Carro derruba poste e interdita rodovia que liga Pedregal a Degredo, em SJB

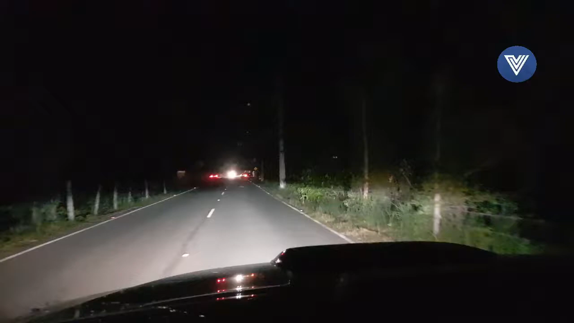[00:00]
Chegou uma informação que um poste tombou aqui na estrada do Pedregal. Vamos ver aqui, estamos chegando próximo aqui, um poste atravessou aqui na pista. Bom, estamos chegando aqui, realmente o poste está atravessado ali, ó. Carro derruba poste e interdita rodovia que liga Pedregal a degredo em São João da Barra.